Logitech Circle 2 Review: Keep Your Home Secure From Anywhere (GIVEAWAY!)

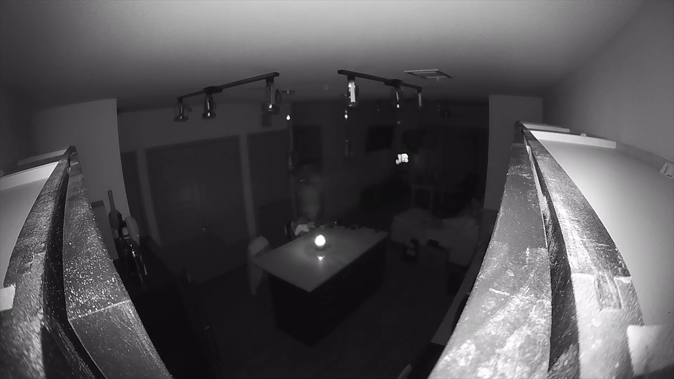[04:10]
And having 180 degree ultra wide lens, I was able to monitor pretty much everything in my apartment from my front door to the kitchen and even to the living room with just one camera.